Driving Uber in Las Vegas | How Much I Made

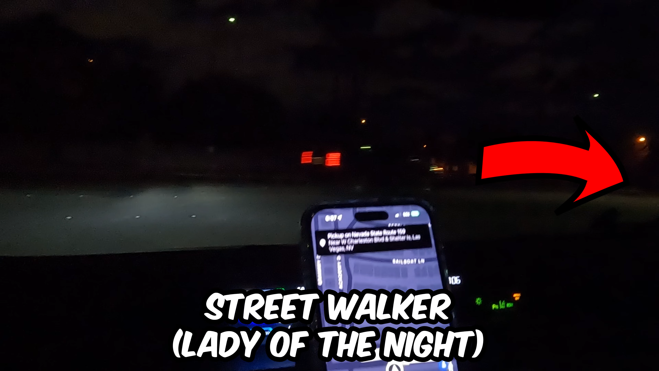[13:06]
Charleston Boulevard and shelter. There's not even like it. Yo, what the? Alright, guys. Guys, here she is.